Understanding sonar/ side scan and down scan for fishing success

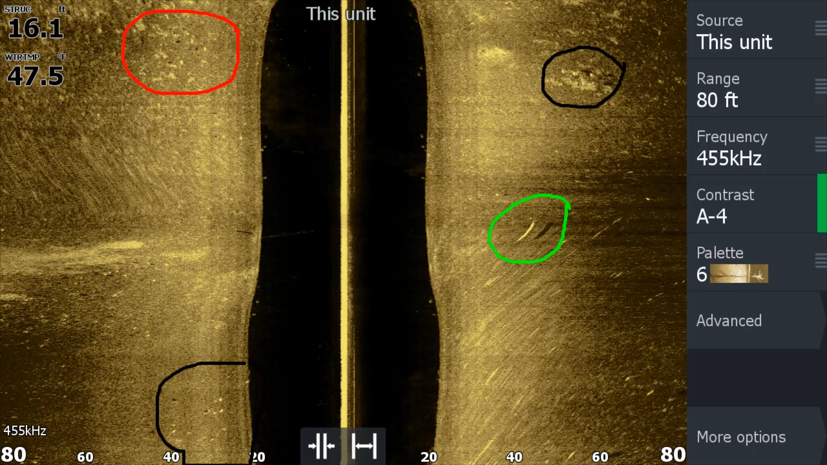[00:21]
I found that I can interpret it better if you have it running all the time because you're just looking at it more often and you learn how to read it. I found a few fish on this screenshot. The big one with the shadow and the green circle, that's really obvious.
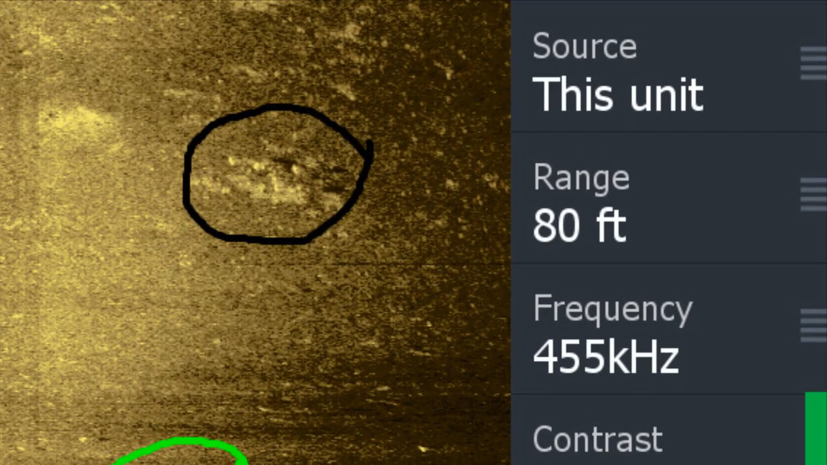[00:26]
The top right black circle has three possible fish showing as white dots.
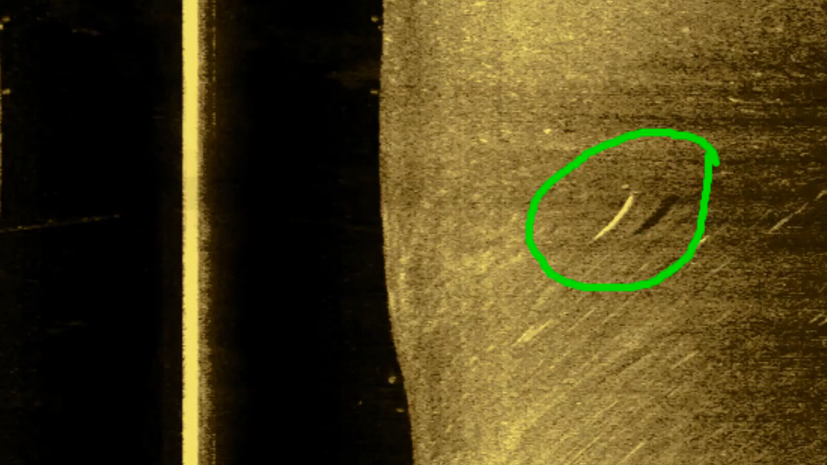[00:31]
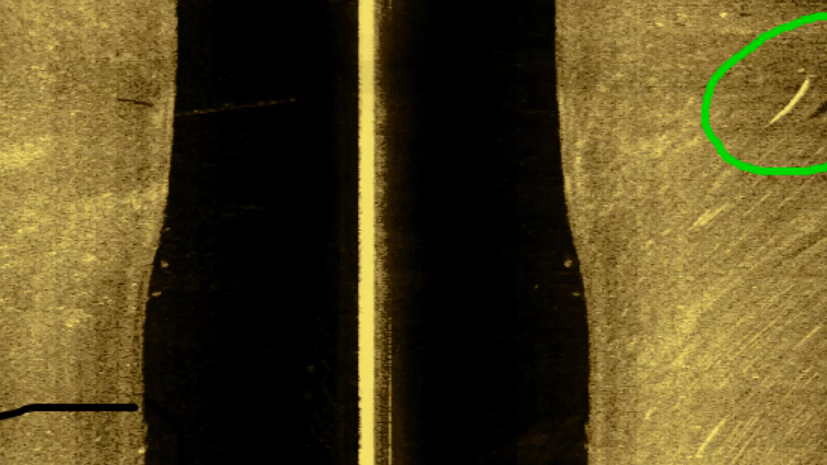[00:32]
The lower left also has likely fish.
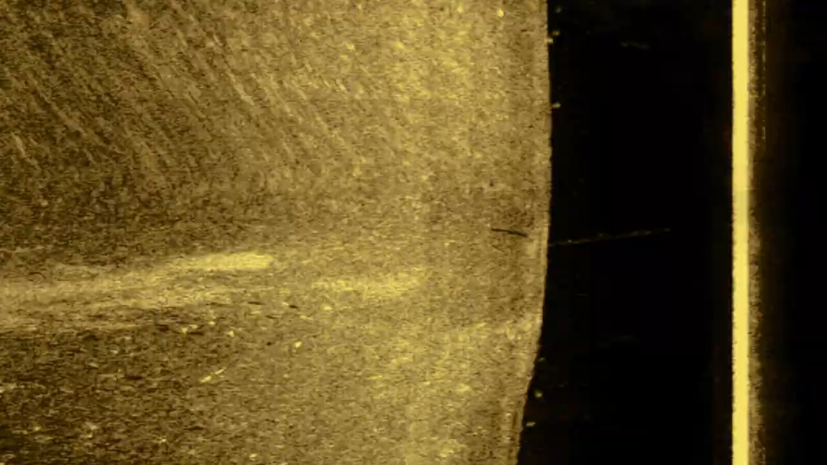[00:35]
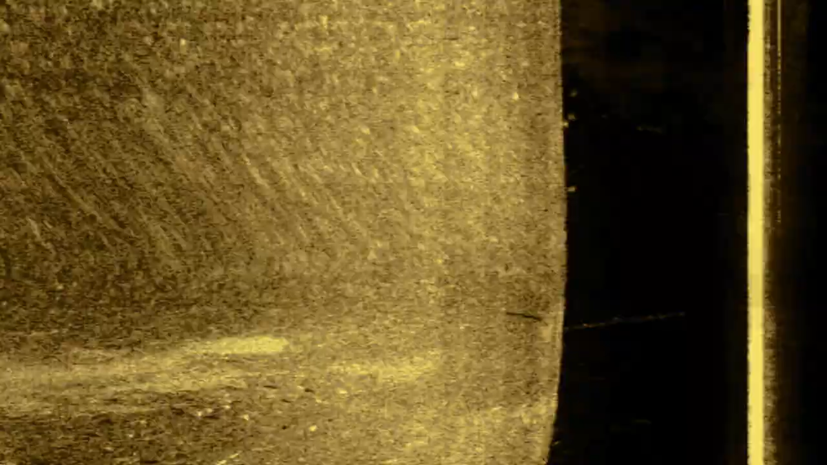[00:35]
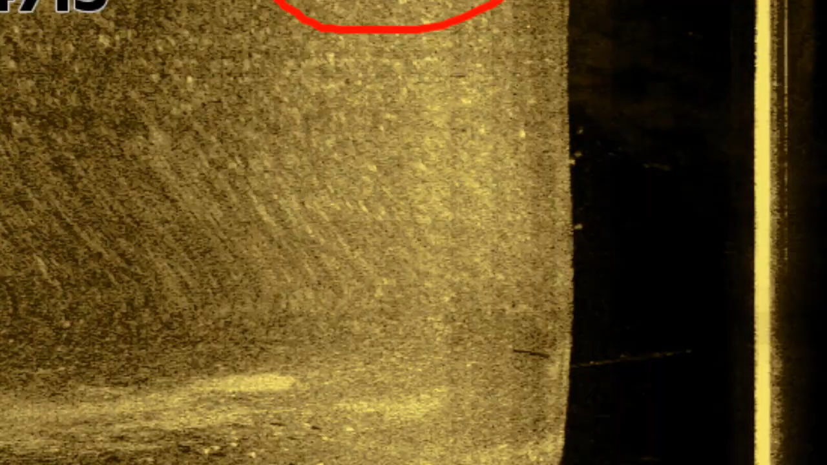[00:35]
The red circle on the upper left is fish. Three of these fish are producing shadows.
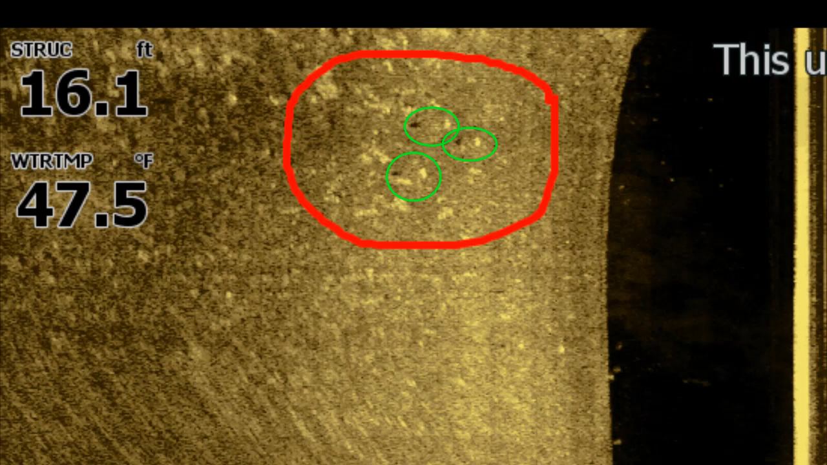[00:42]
On screen: water 47.5°F
So when I see fish like this, I'll place waypoints on them and by moving the cursor over to the fish so it's directly on them,
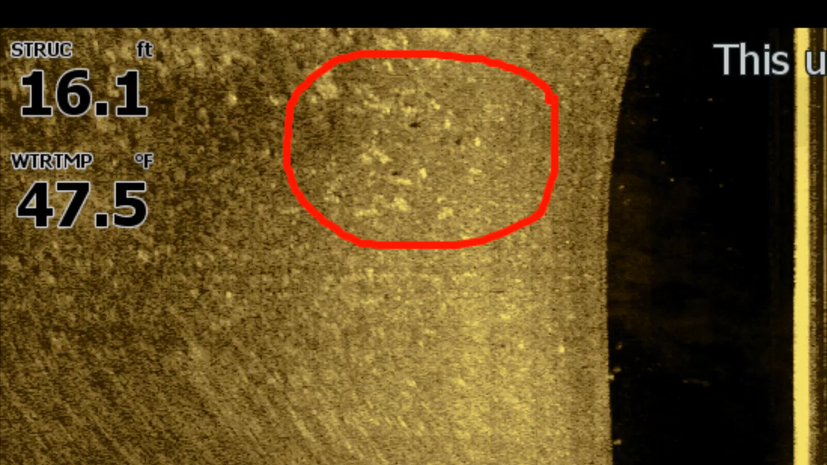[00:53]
On screen: water 47.5°F
create a waypoint and then I drive over to the fish and look at them with my 2D sonar
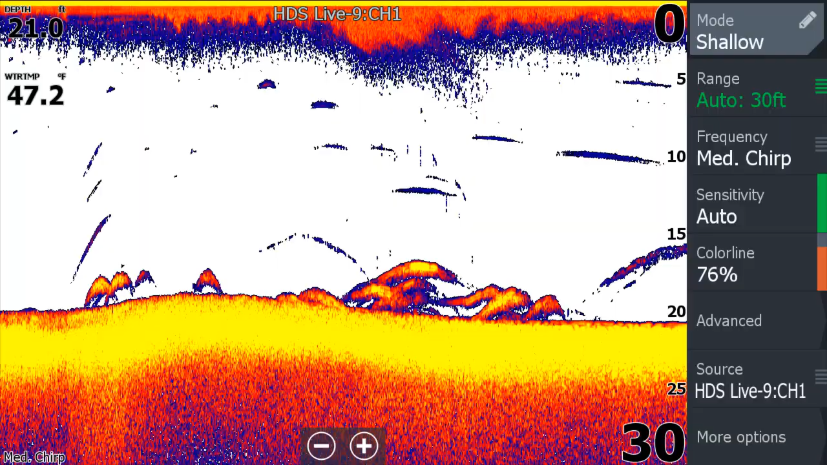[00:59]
On screen: depth 21.0 ft, water 47.2°F
which showed some really nice fish.
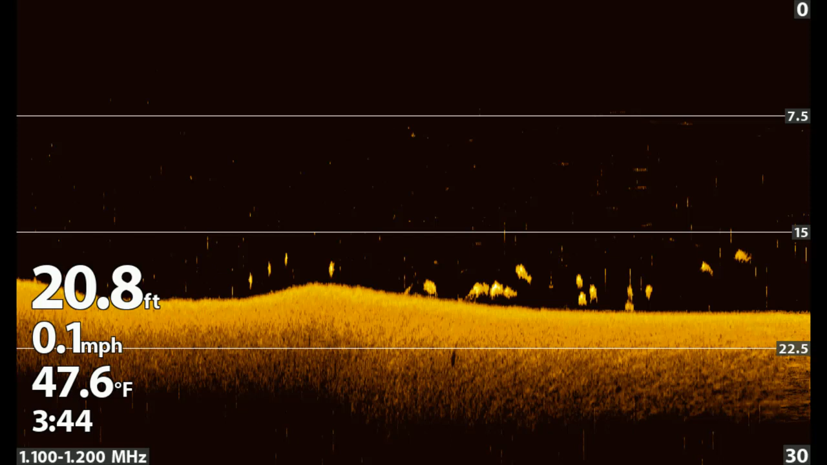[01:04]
On screen: depth 20.8 ft, water 47.6°F, speed 0.1 mph
My down imaging sonar also showed some really nice fish. So I started fishing with the minnow and failed. Never had a bite.